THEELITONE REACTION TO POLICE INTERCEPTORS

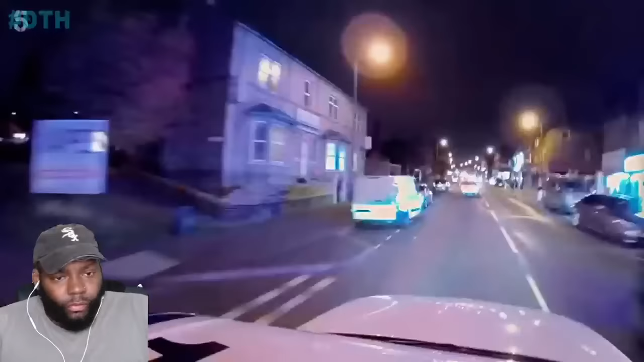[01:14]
Is that Picasso's coming out again at 10 o'clock at night up north?
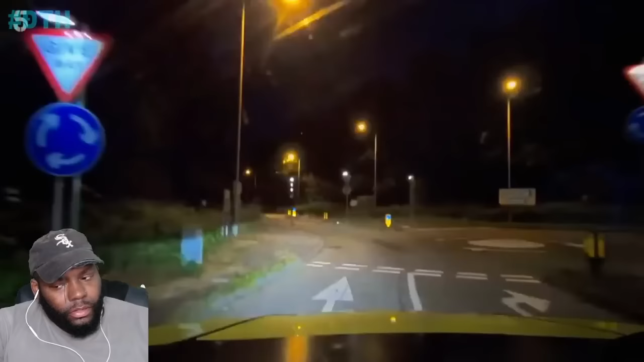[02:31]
But at this rate, off-road or on, there won't be a pursuit at all. Where is he? He's hit that southbound. Yeah, no, he's coming this way.
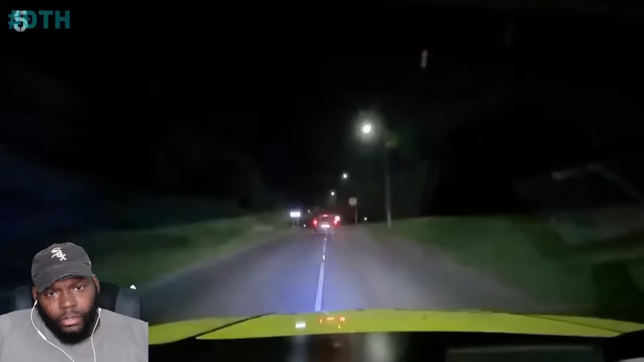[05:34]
There's two men in the motor, and they're looking for a clean stretch of tarmac. He'll go for a downhill. Oh, what car?
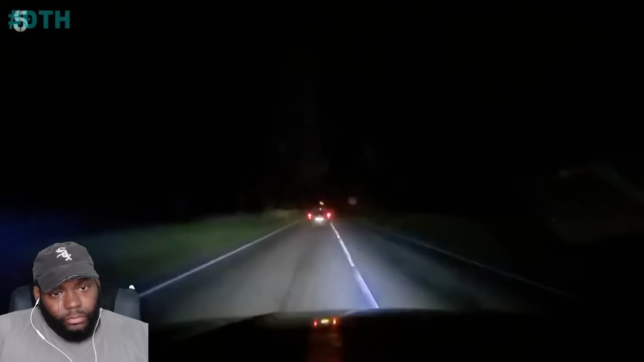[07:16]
But the boys are on their own and suddenly find themselves in the firing line.